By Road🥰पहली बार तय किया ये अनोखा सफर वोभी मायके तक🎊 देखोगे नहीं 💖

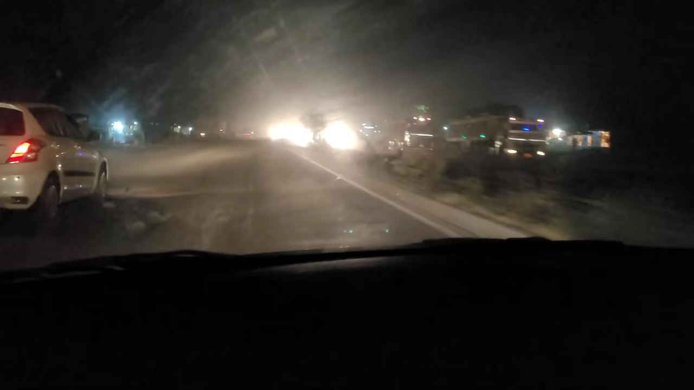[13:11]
बाहर का रोड इस तरह से हो गई है रोड पुरी धुआ धुन थोड़ा सांधेरा ऐसा करके है